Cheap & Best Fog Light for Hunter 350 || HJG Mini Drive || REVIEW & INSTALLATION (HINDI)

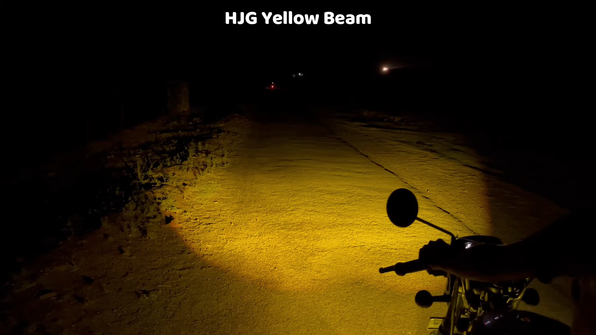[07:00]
और यह हमारी white beam जो की मैंने इसको high beam पे set किया हुआ है और आगे मैंने काफी सारे samples लिये हुए है और ऊपर मैंने title भी डाल दिया है कि मैं किस टाइम कौन सीलाइट को यूज कर रहा हूं तो आगे आप देख सकते हैं